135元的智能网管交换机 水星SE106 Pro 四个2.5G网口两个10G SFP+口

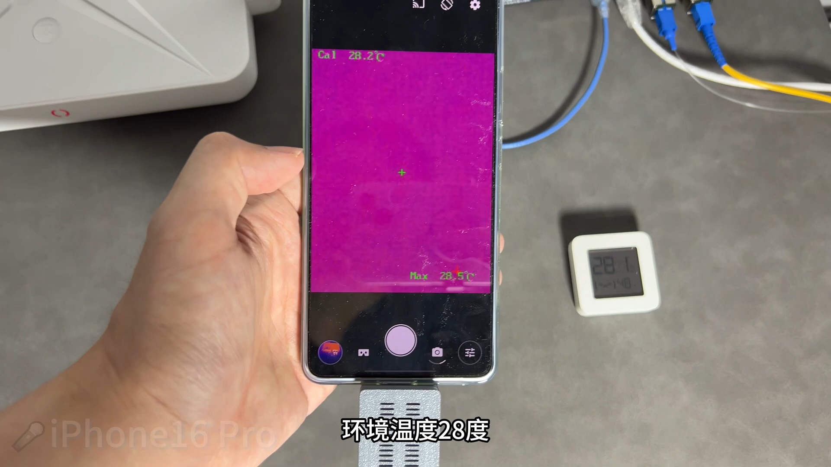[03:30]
On screen: max 28.5°C
5度最高点在猫棒表面温度
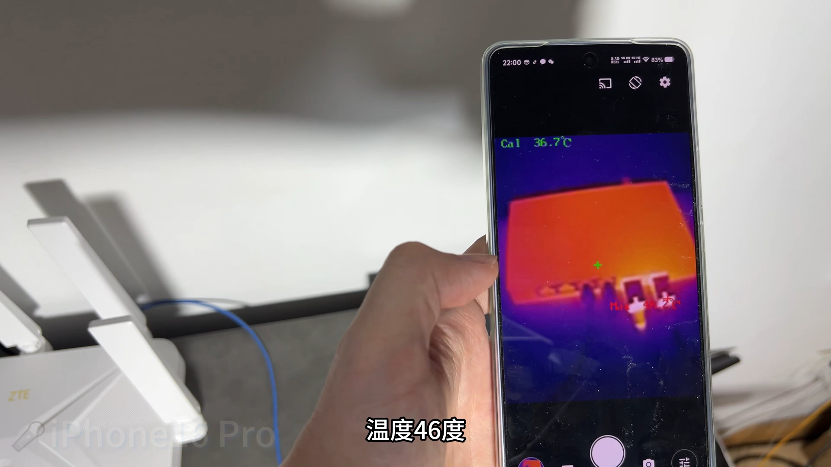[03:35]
46度我之前用的是纵通源小交换机猫棒后台显示